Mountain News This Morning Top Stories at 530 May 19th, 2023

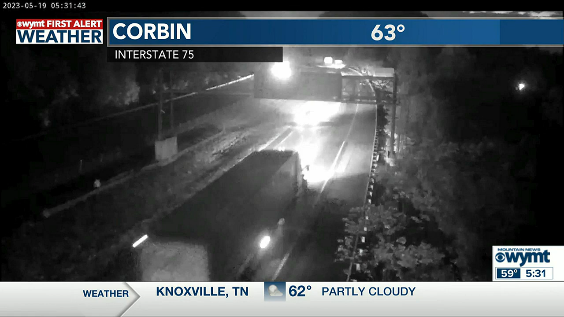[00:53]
One of our warmer spots this morning, 63 at the London Corbin Airport, Williamsburg-Whitley County Airport, Tucker Guthrie Airport over in Harlan as well, all 63,